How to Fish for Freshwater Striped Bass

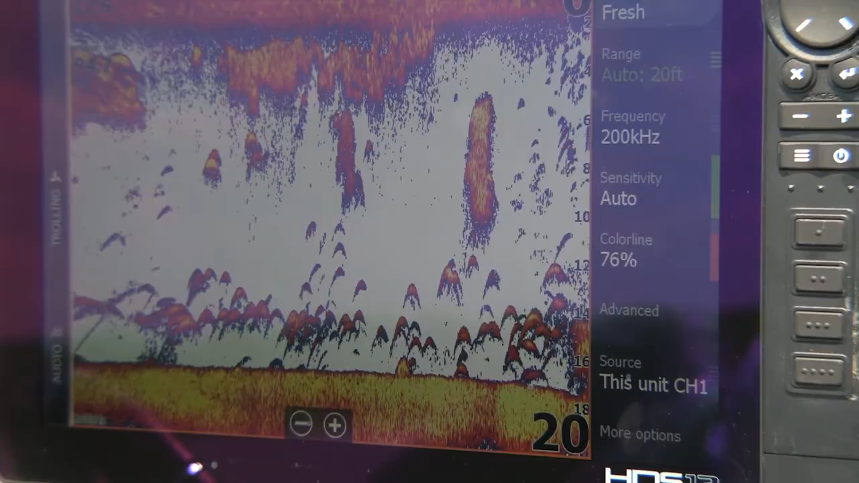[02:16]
It needs to have down scan, good side scan,
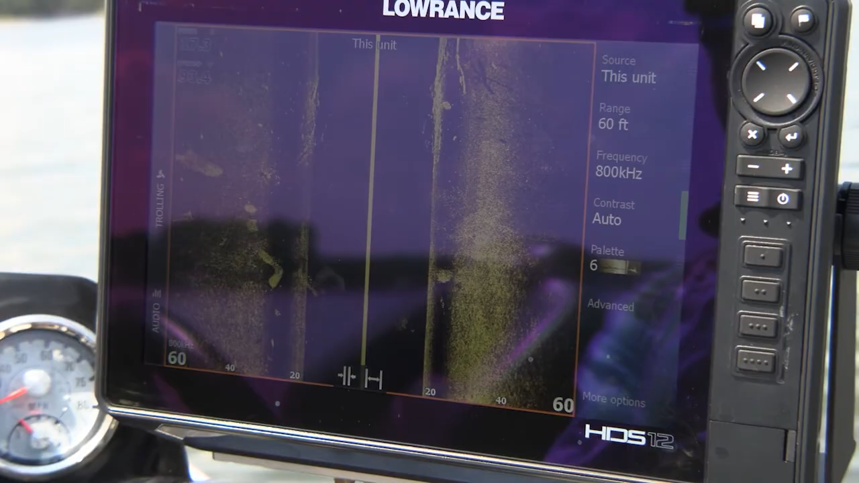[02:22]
and even forward facing sonar will help locate these fish. Why? Because they're nomadic fish. They roam all over the water column.
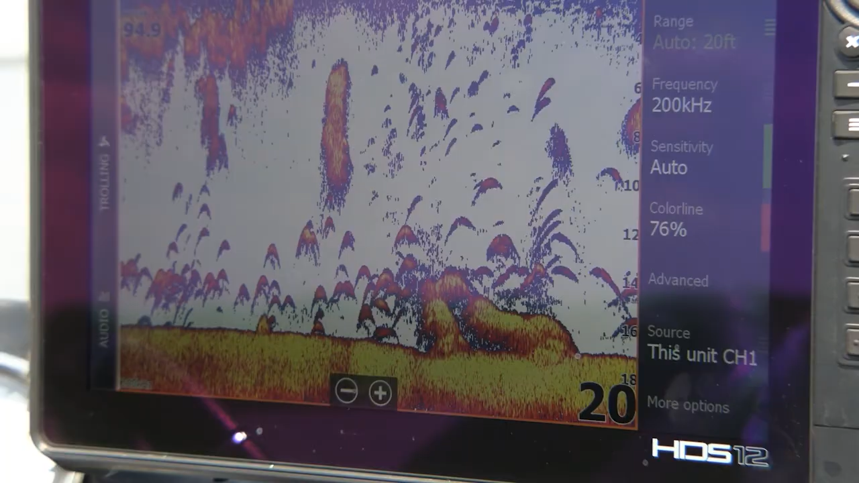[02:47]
Now in forward facing sonar, you can actually find those fish and watch them come and eat your lure.
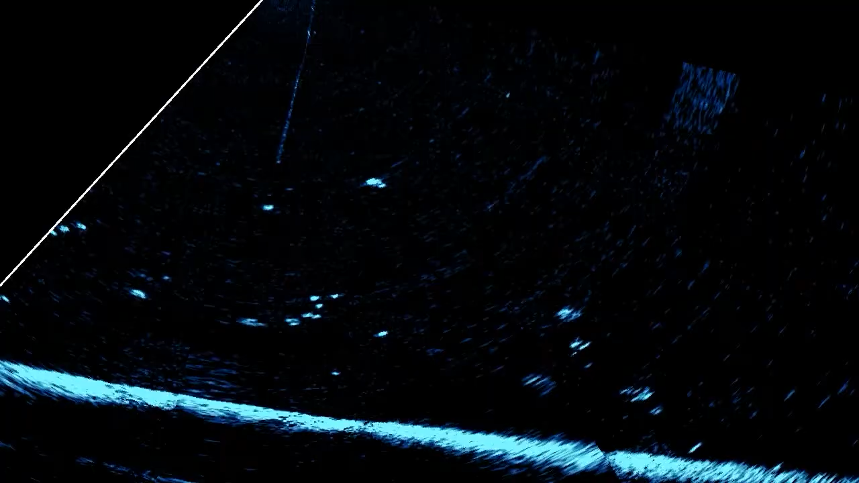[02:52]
I'll show you a couple of quick shots of what that even looks like, but it's even more fun when you can see the fish coming and watch that fish attack your lure.